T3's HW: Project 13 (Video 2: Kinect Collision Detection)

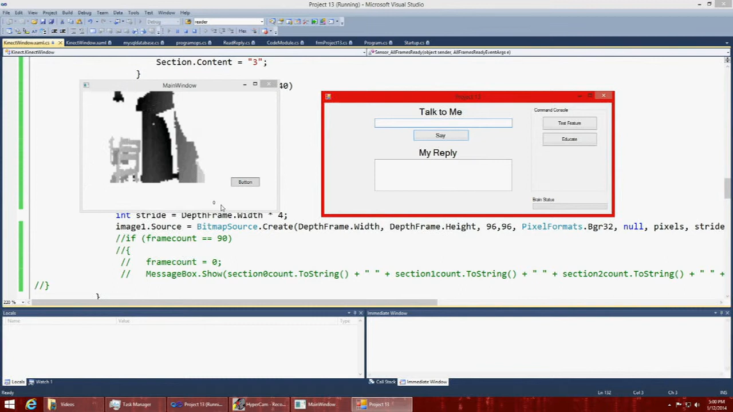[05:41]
you can see that it is changing numbers based on the section that I am covering up.
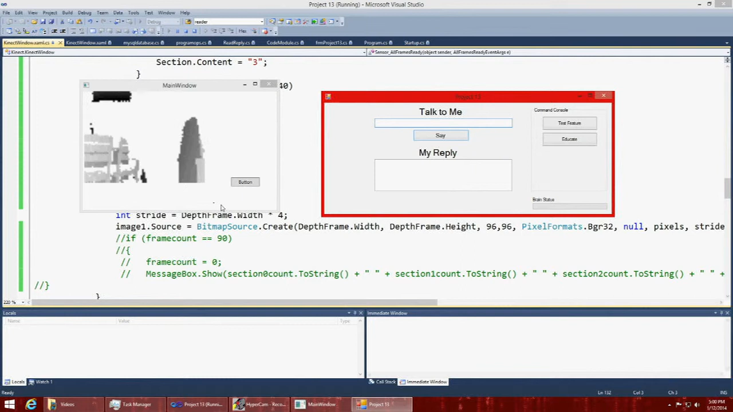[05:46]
So that's basically how you divide the sections up. And like I say, it's just a vertical section.